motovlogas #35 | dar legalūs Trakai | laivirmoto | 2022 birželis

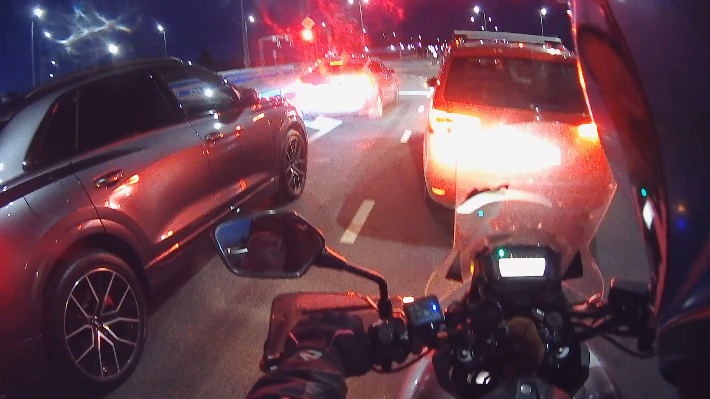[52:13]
Ten lokas yra, nes čia originalus stikliukas, bet jau toks nubrūžintas. Diena būtų gėda netgi dėtis jį, nes taip baisiai atrodo.
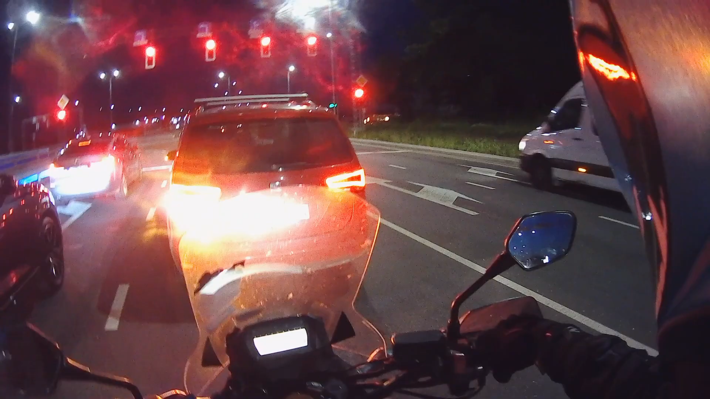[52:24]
Naktį tai matomumas per jį prastokas, bet geriau negu visai per tamsintą.